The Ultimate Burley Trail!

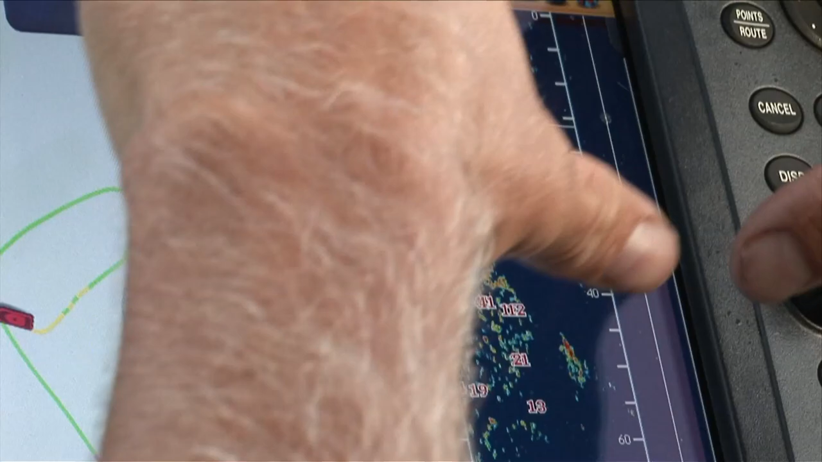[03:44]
Now that bait fish was up on the surface and it's gone down and it's been worked into a big column.